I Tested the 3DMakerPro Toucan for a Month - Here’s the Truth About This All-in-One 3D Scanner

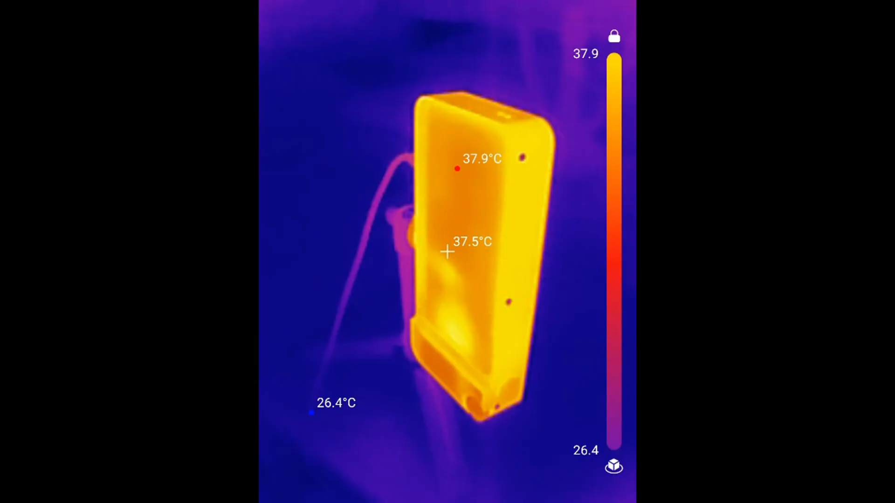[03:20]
On screen: spot 37.5°C, max 37.9°C, min 26.4°C
My thermal camera tests show a hot spot of just 41 degrees Celsius. Still very cool.
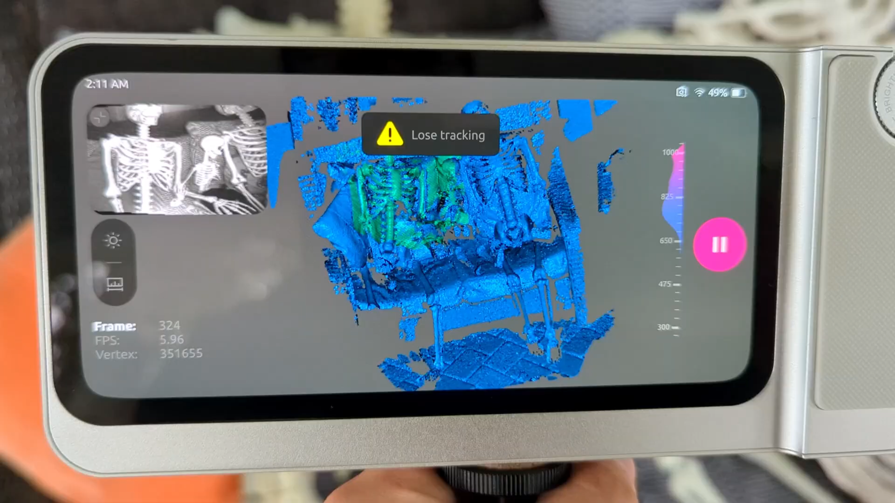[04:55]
I found that tracking recovery was generally pretty quick, but it does take longer the larger a particular scan gets.
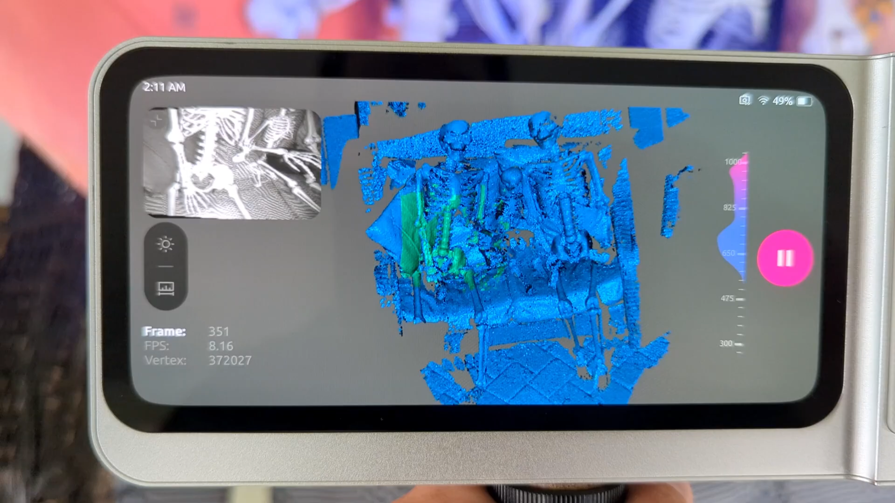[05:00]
3D Maker Pro advertises up to 15 frames per second, but I never got that.
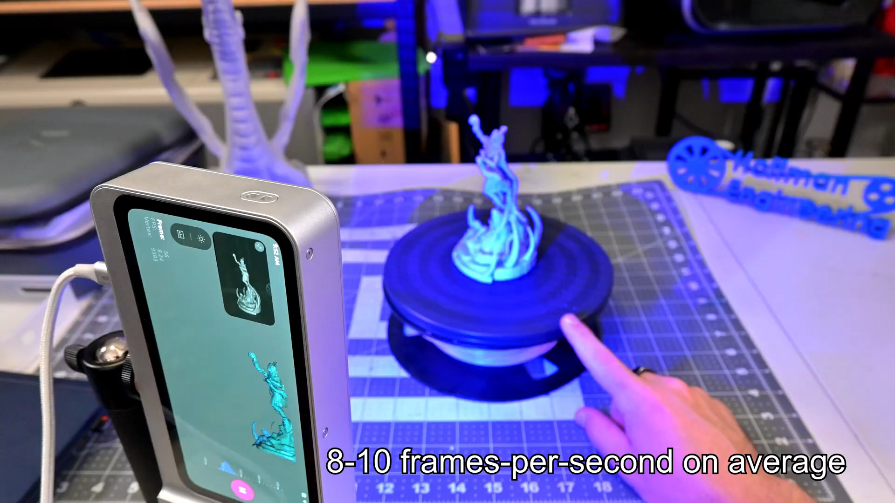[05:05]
In my tests, I was averaging between 8 and 10 frames per second. That was good enough for a decent scanning experience, but it wasn't a buttery smooth experience.
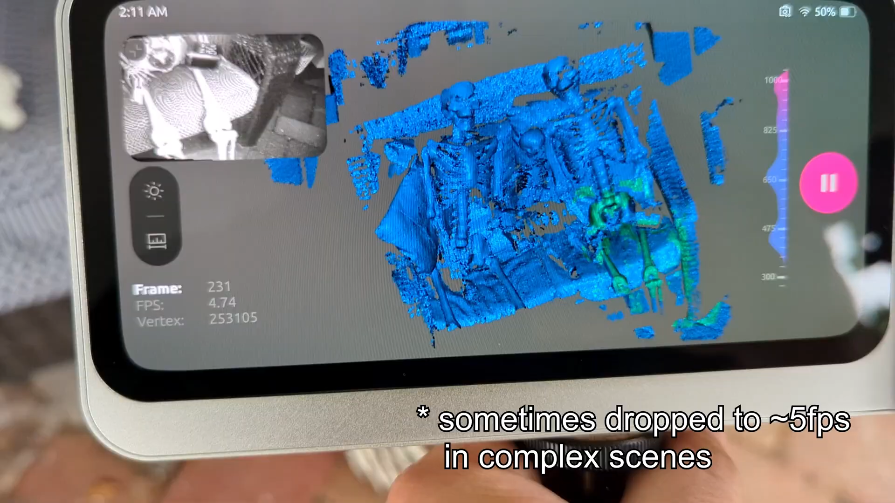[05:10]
Before we continue, let's talk about scanning modes. The Toucan has four modes. Geometry is the main mode.
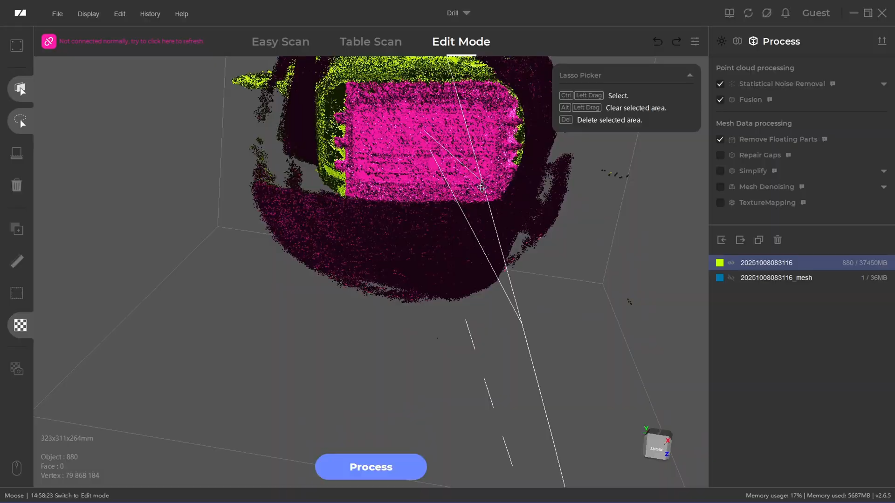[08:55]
However, JM Studio has some strange file size problems with these imported scans.
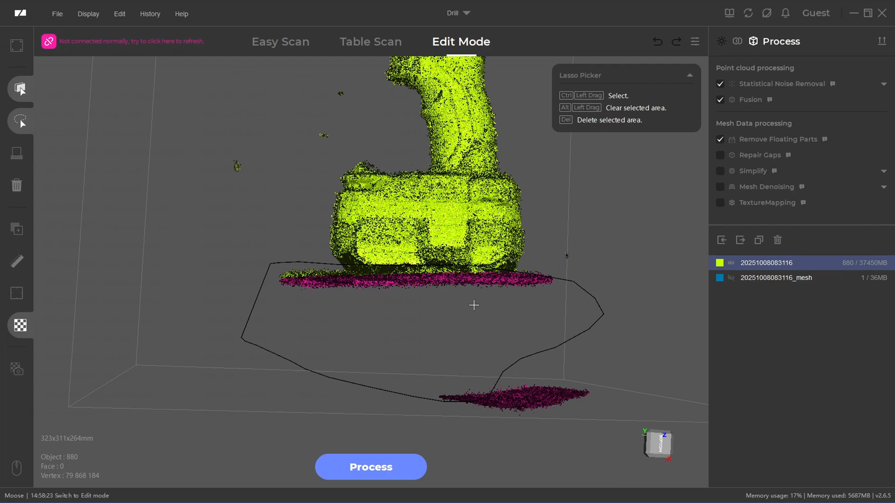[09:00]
While the Toucan transfers over files that are 1 to 4 gigabytes in size, when imported into JM Studio and the project is saved, the resulting folder is often 10 times that size.
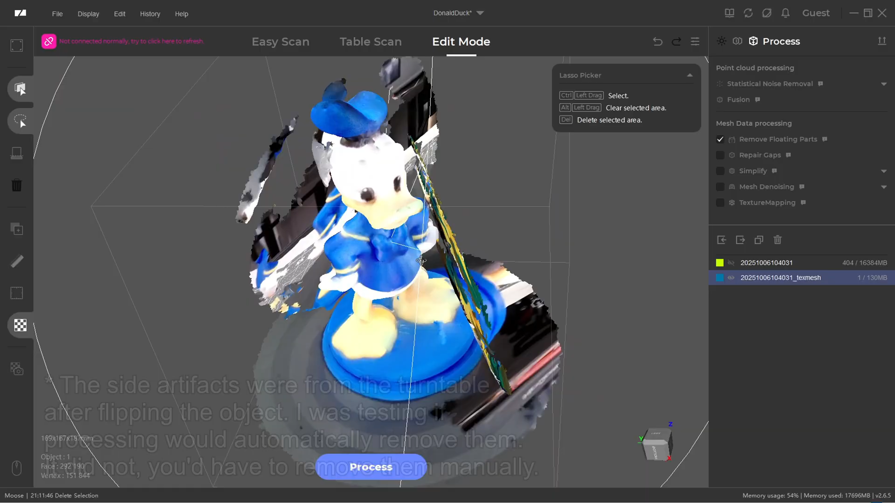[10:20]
The non-yellow sections scanned really well though.
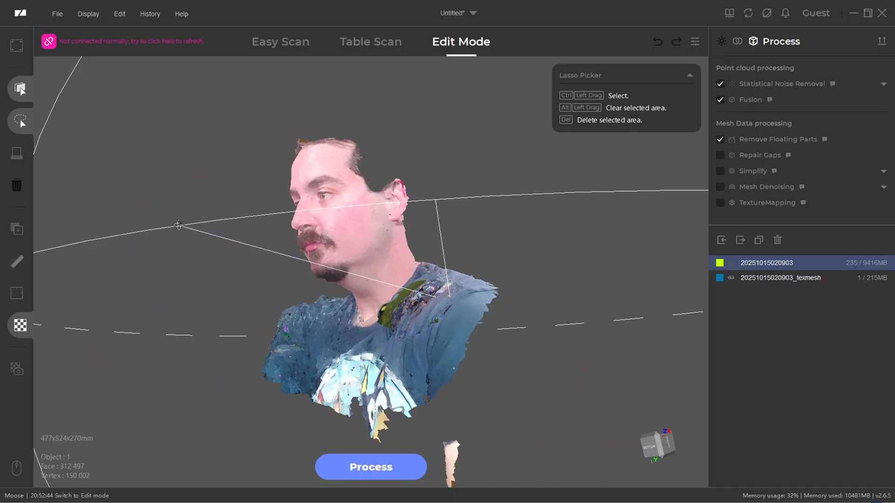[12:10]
Looking at the scan, the final texture scan looks pretty good. Nice colors, and not too bad for scanning myself. However, the textures are doing a lot of the heavy lifting.
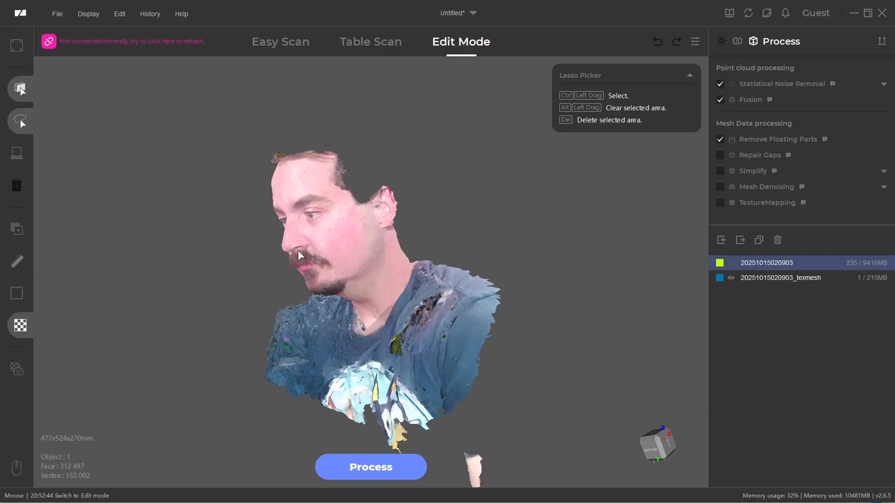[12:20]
If I turn off the textures, then we see the actual face mesh is pretty low resolution.
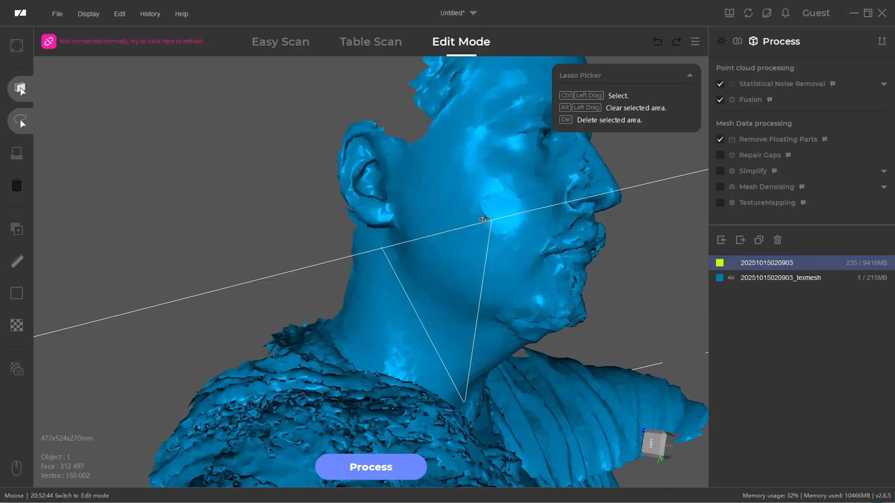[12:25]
I think that most of the polygons went into my bad shoulders from me moving around, so not a lot went into my face.
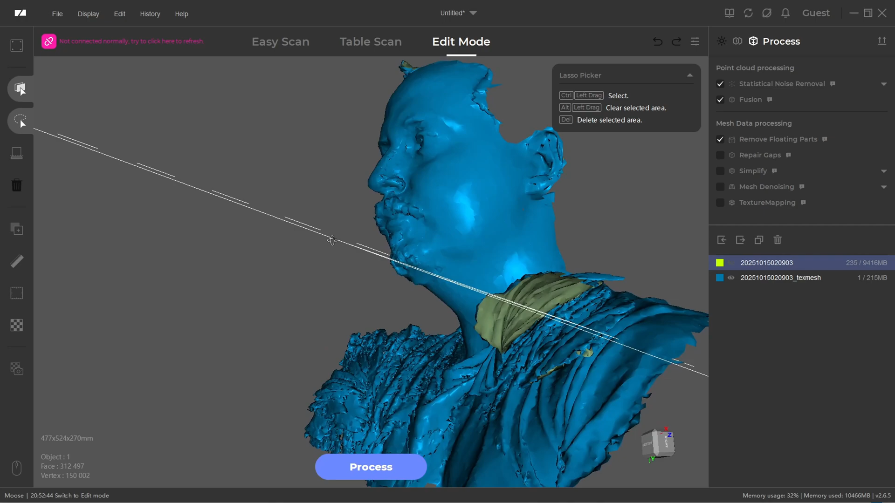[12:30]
It would be good enough for 3D printing though, but for face scanning, you really want a near infrared scanner.
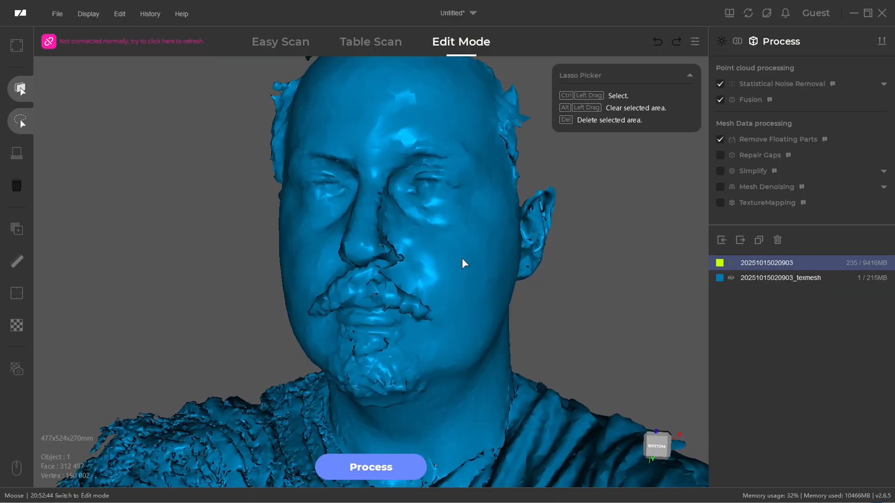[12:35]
I found this blue light scanner just to be too harsh, even in face mode. This drill was very easy to scan.
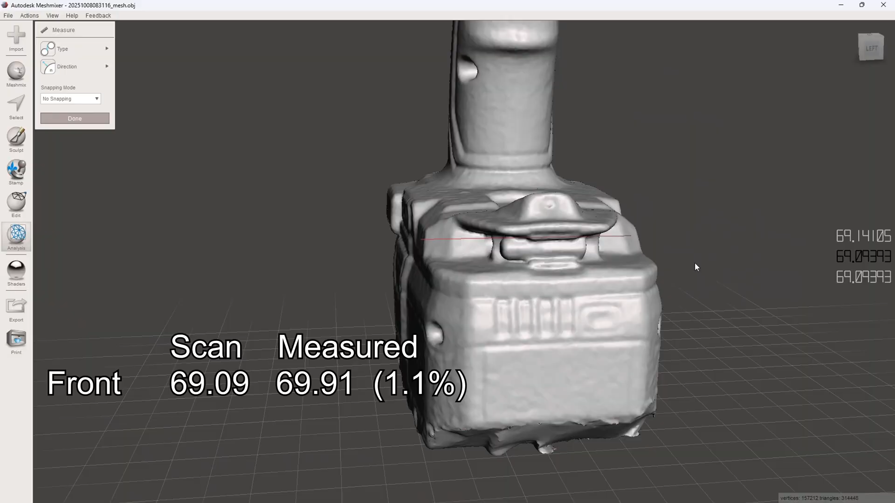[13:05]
where my calipers measured 69.91 millimeters, or a 1.1% difference.
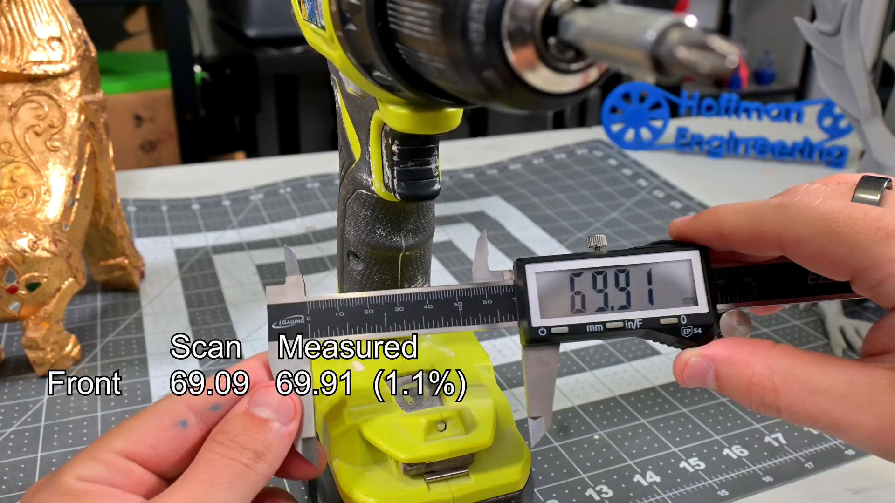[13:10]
This back section of the scan measured 80.9 millimeters compared to 81.28 millimeters in real life,
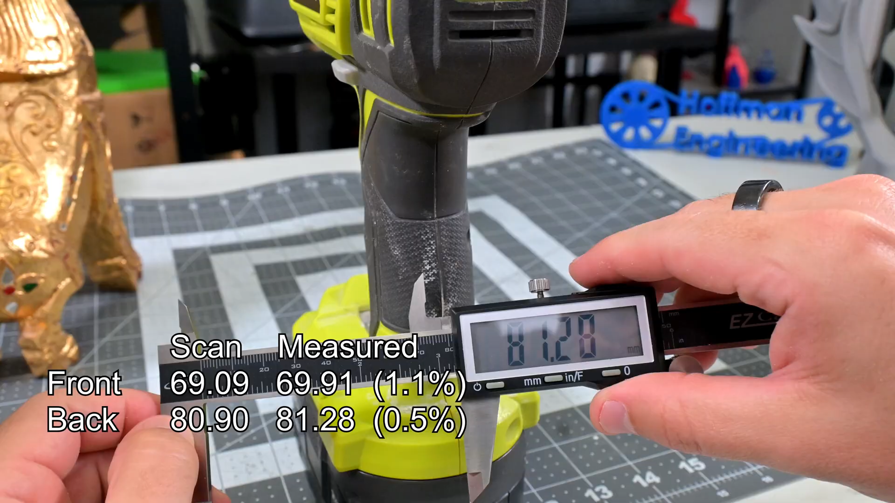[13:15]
or a 0.5% difference.
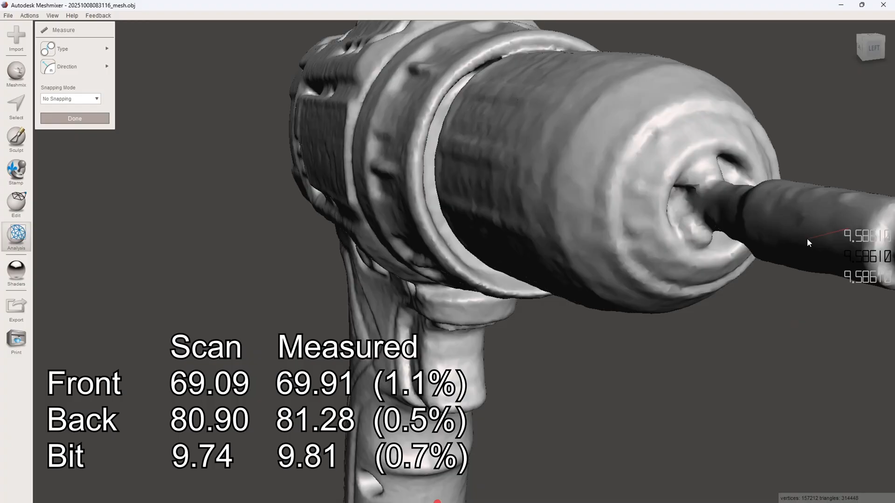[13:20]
Finally, the scan of the reflective metal bit holder measured 9.74 millimeters, where I measured 9.81 millimeters, or a 0.71% difference.